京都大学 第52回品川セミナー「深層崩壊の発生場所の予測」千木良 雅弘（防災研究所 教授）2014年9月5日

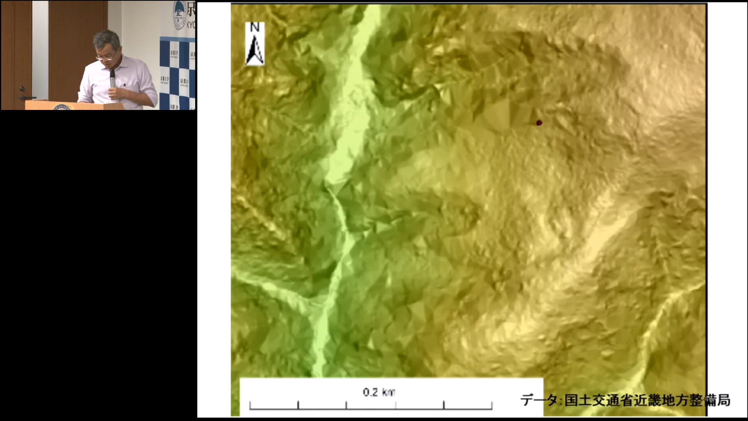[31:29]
ここに黒い水がずっとあるのがお分かりいただけると思いますがこれが崩壊の輪郭になったわけですここの部分の断面を描くと
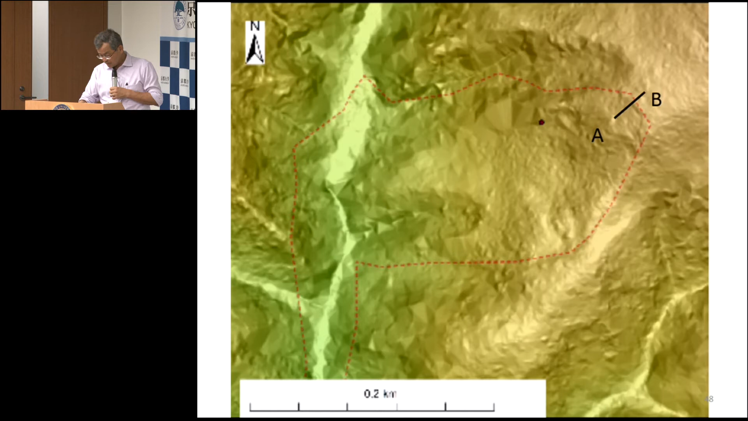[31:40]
こんな風になってこれ一マスが1mですので
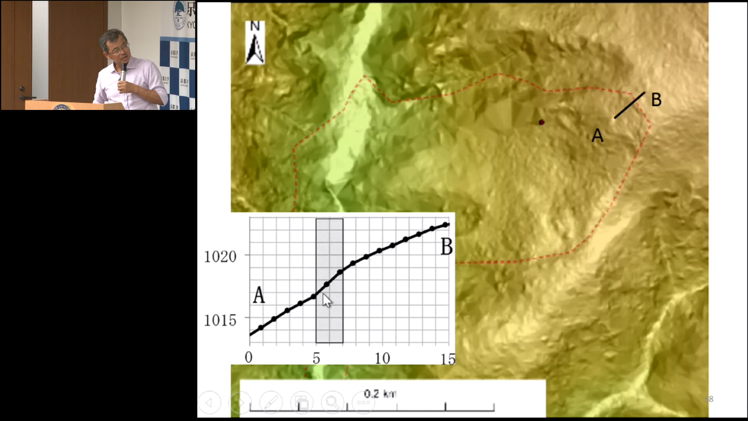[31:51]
これ一マスが1m2mたった2mの崖がここにあったわけですね